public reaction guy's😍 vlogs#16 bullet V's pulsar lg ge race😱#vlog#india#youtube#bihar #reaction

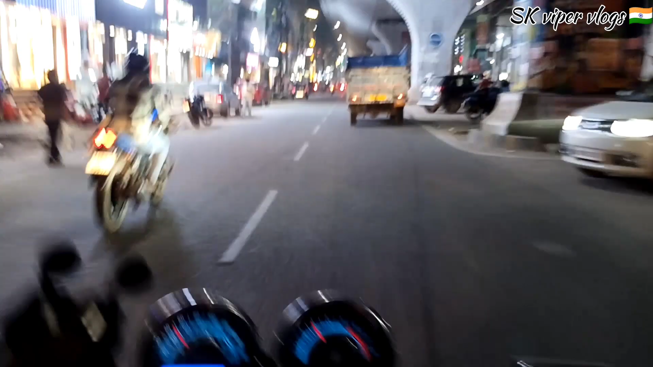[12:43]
ये देखो भाई लग गया पल्सर बस बुलेट। चलो मर भाई, तुम्हारा भाई रेस नहीं कर सकता,
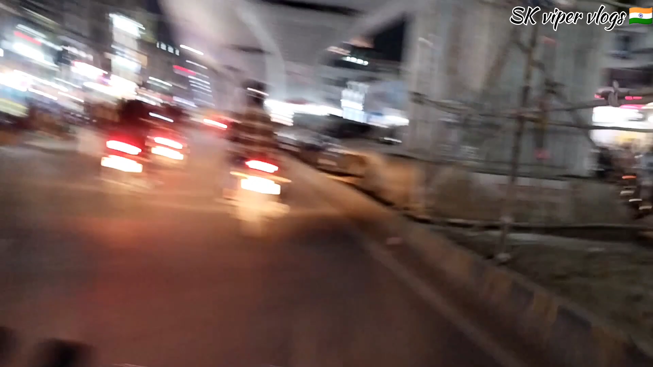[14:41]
जान रहा है कि सटा हुआ मेरा गाड़ी है, थोड़ा पिकअप है मगर क्या करेगा, चलो कोई नहीं।
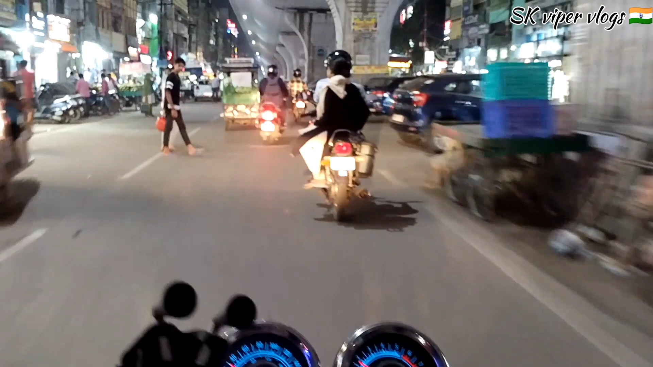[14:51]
तो ये है पिलर नंबर 50 49 50 48। हाँ तो ये साइड